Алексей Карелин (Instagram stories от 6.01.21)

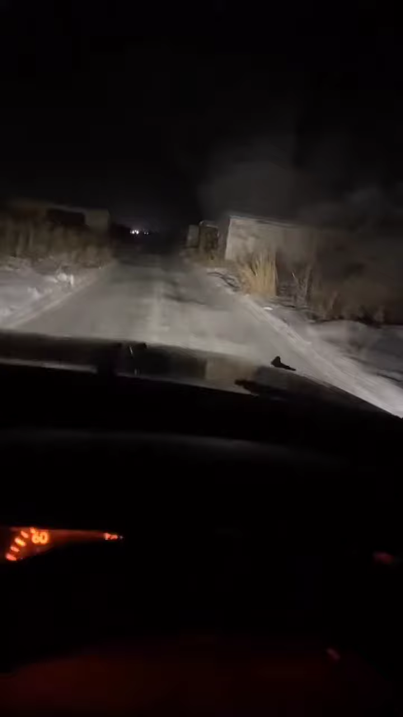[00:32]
пробираемся но и ой скоро доберемся до озера так но вот такой вот спуск грецкий
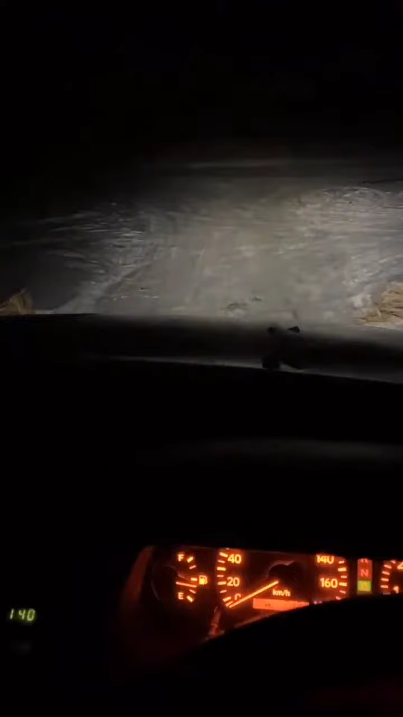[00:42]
тачка у нас низкая надеюсь не спонем ребята уже там резвятся вот такой вот спот с безлимитным льдом в любое время дня и ночи приезжаешь на озеро и постоянно кто-то катается ну-ка в этот раз есть интересно
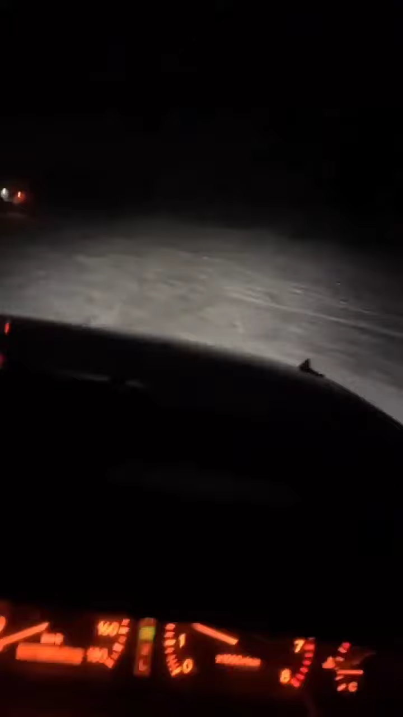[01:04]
кто нибудь о две двоечки одевают видимо мишлены